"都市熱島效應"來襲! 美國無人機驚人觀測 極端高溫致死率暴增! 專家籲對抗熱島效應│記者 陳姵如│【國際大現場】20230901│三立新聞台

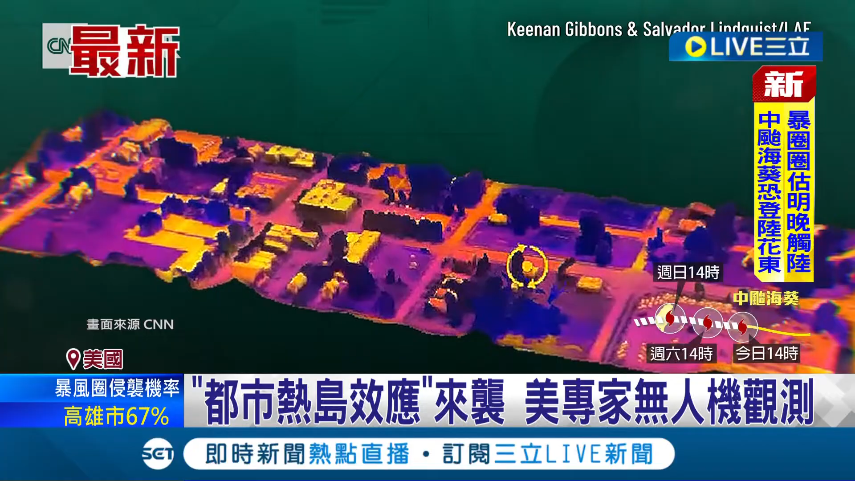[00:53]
感測裝置能更精密採集環境資訊這天的空氣溫度是84度塗製研究是89度塗製研究是110
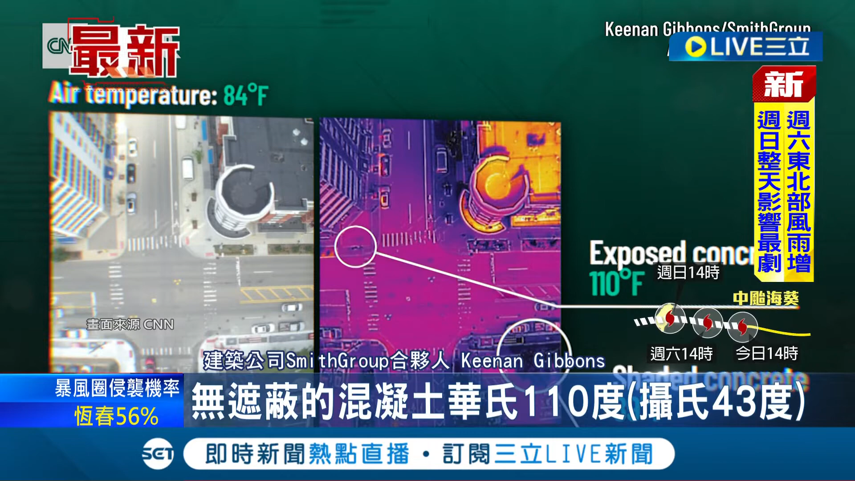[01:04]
度塗製研究是110度但黑研究的屁股是在測量160度烘烤
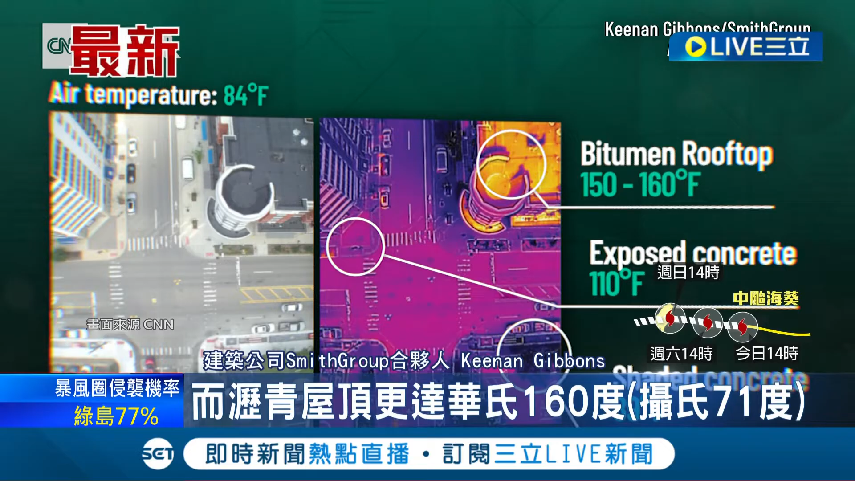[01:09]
烤烤烤烤烤烤烤烤烤烤烤烤